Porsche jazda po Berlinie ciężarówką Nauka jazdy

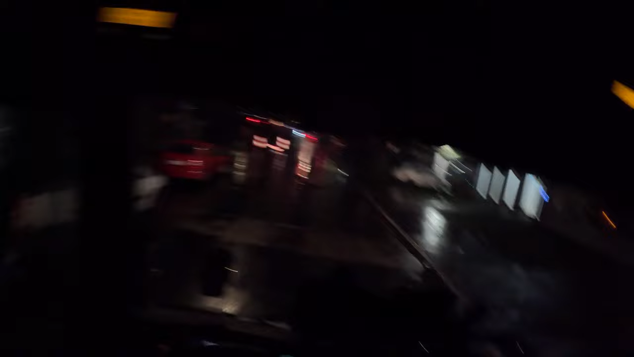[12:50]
I teraz wam pokażę. Jak nie wolno jeździć. Pamiętajcie. To wam wujek Sylwek pokazuje. Tu macie zakaz wjazdu. Widzicie. Czy nie widzicie. Jak macie taki zakaz wjazdu. To nie wolno jeździć. O. No. Teraz już wiecie nie. To macie to ode mnie za darmo. Jak jest zakaz wjazdu.
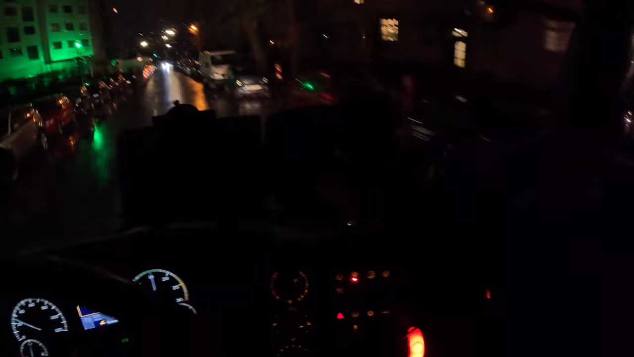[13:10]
I czerwone światło. O. Tego trzeba przepuścić. Bo to jest jednokierunkowo. Także ja jadę troszeczkę pod prąd. Ale tylko troszeczkę. To nie to że ja. Jeszcze im podziękował. Że go puściłem. Ha ha ha. Dawaj. Następny. Jedź.
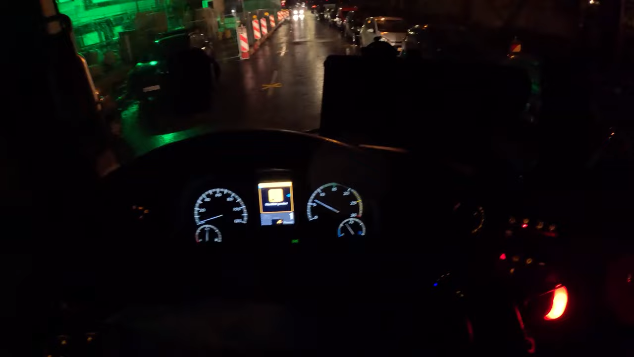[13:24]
Po niemiecku. Kom kom. Sznella sznella. Dawaj. Podziękujesz Hamie? Nie dziękuję. Patrz. On chyba się skapnął. Że ja jadę pod prąd. Ale to nic. Taki smaczek ode mnie.